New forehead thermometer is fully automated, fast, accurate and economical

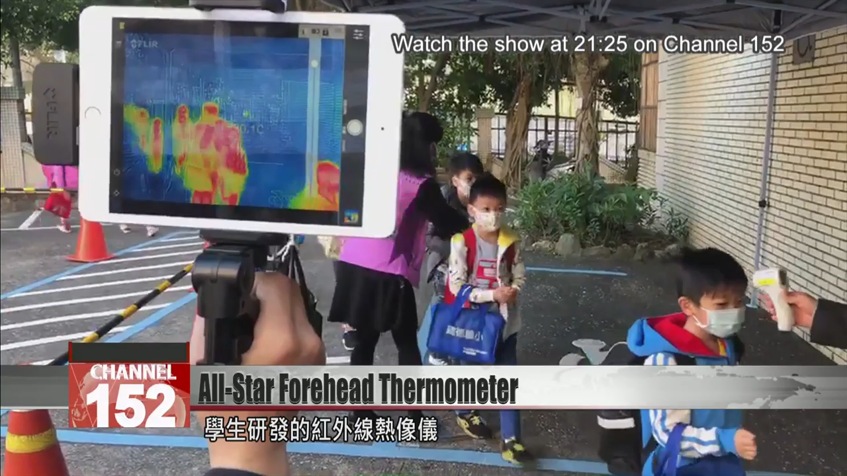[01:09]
made an infrared sensing device that is cheaper than market products but still cost